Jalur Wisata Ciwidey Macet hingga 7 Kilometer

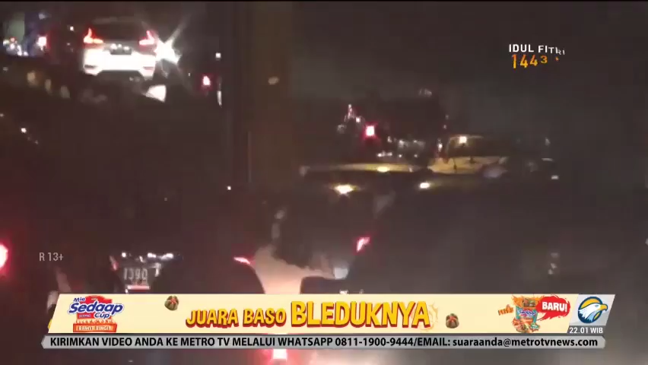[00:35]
Kemacetan terjadi akibat peningkatan volume kendaraan arus kebalik wisatawan yang menghabiskan waktu libur lebaran di sejumlah obyek wisata di CWD, Pasir Jambu, dan Ranca, Bali.